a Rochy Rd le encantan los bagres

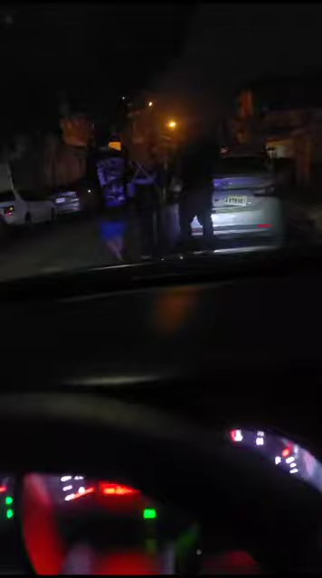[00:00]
dejando los bagres donde Rochi. Rochi parece que está grabando un video allí en la cancha de la 37.